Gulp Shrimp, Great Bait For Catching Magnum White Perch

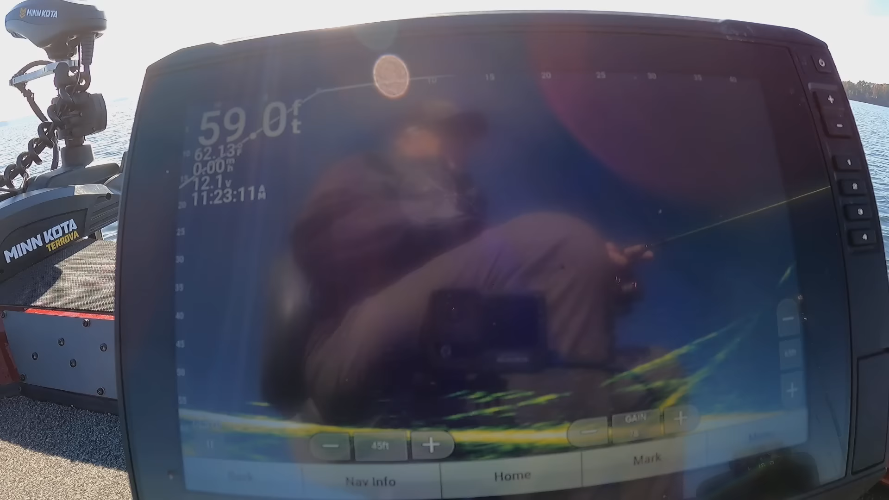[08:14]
On screen: depth 59.0 ft
There you go. They killing it. Just ain't the right size.
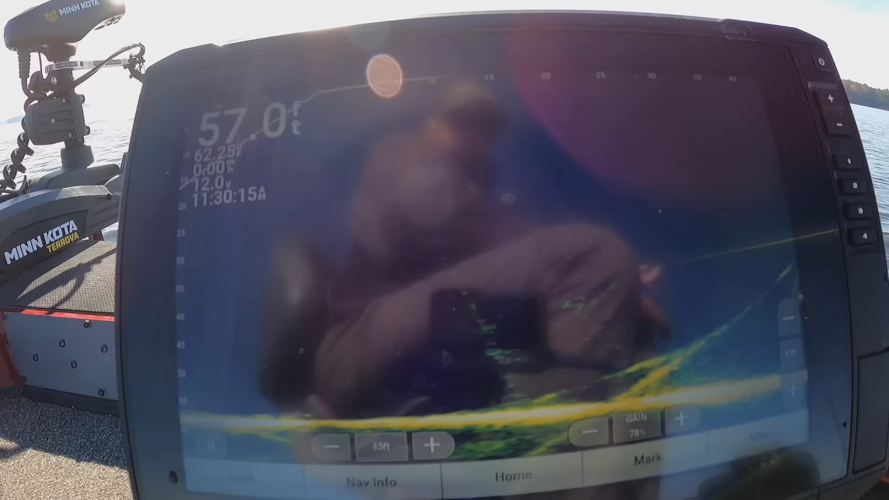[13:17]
There he goes. They killing it, but they just ain't the right one.
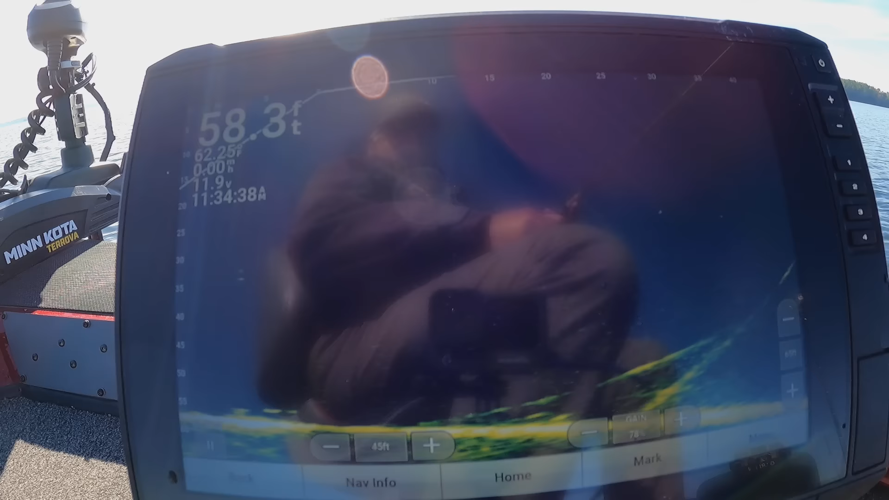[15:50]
On screen: depth 58.3 ft
barely can see them, but they all down there. When that jig gets down there close to them, they'll come up. You see it going down right there, barely, right in there. You watch the bottom right in here as that jig is down. Barely can't see it.
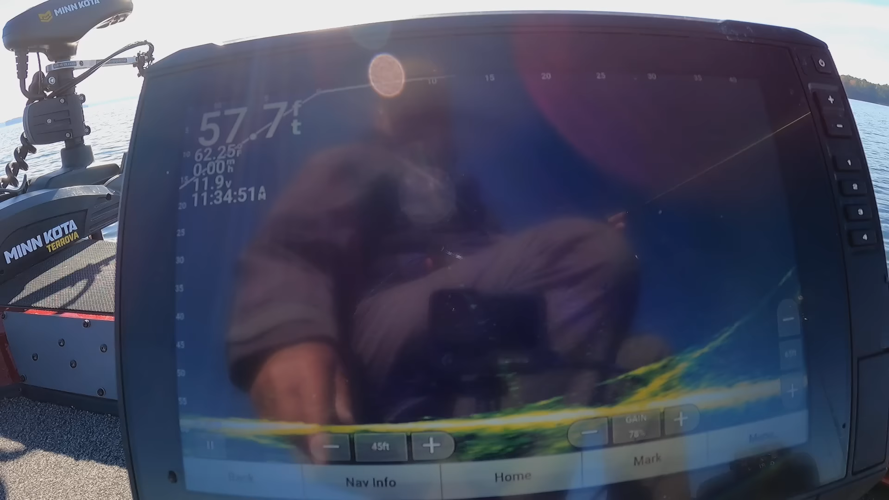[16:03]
It ain't a real good picture of it, but I can see it. Already got him. Look at that. Already gone with it.
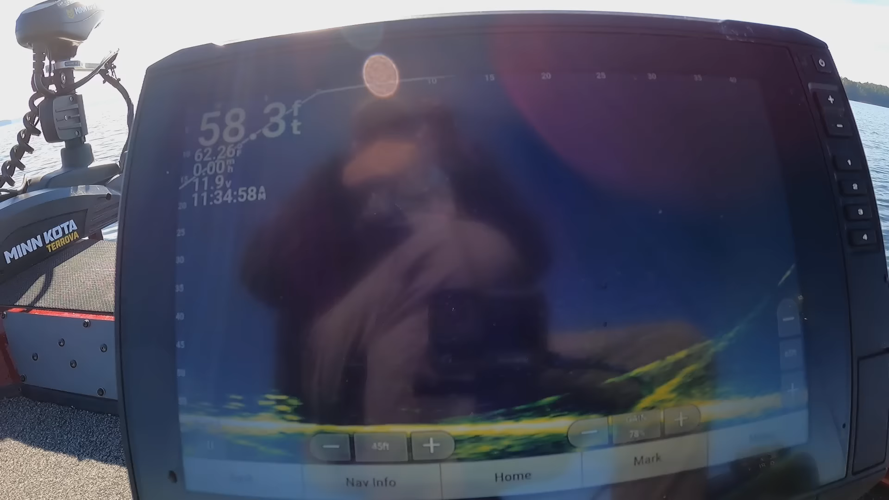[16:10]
On screen: depth 58.3 ft
They on fire now. They're starting to bite now. They starting to bite. They get a little bit bigger too.
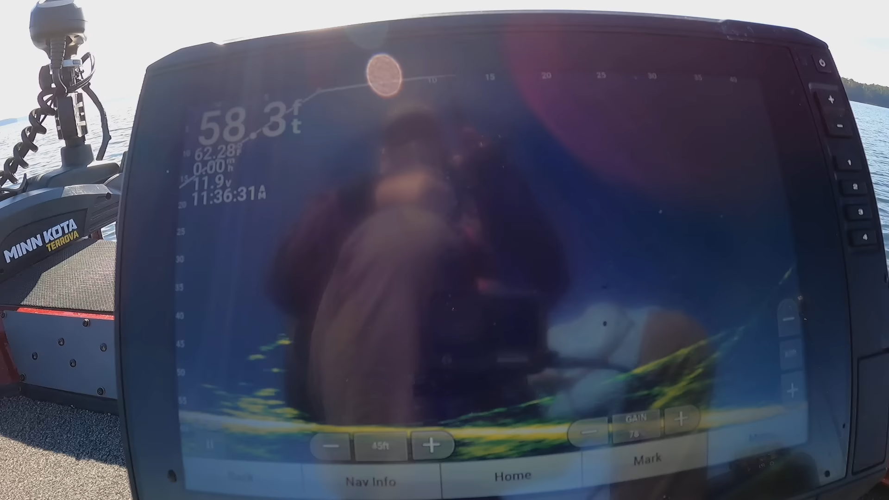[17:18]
On screen: depth 58.3 ft
There goes a nothing, I think. I ain't sure.